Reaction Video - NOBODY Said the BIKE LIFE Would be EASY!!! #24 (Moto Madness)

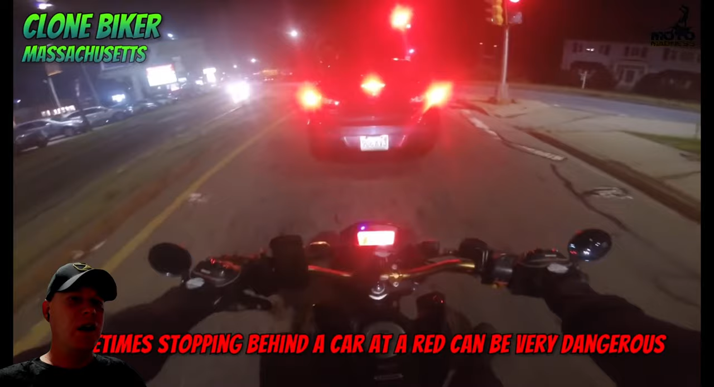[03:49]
Yeah, you never want to be too close.
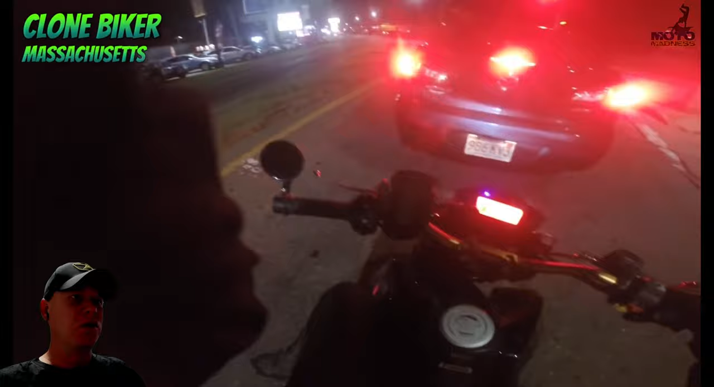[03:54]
Especially in the middle of the lane, I try to stay, like in this case, at that intersection, I would probably stay more to the left. Just so the driver knows I'm there and it's nighttime, they might not actually see you behind them. Um, you know, if they have 10 and it's dark, they just might see your head. They're not going to see the bike. And your light's so close, they're not going to see your headlight. So they'd be to the left.